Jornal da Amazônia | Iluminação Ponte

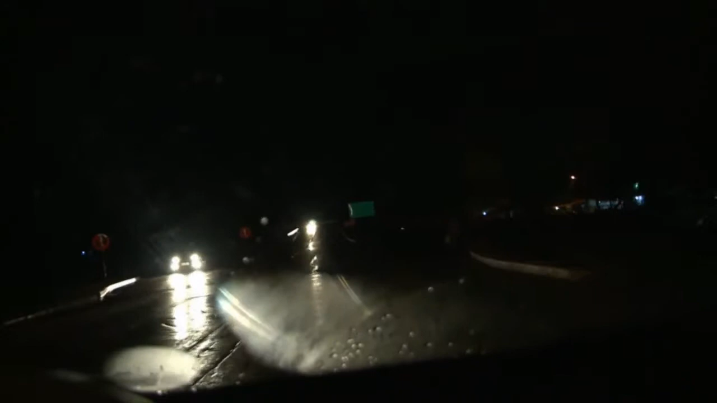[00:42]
Esta mulher desaparece completamente na escuridão, depois de dar apenas alguns passos da nossa câmera.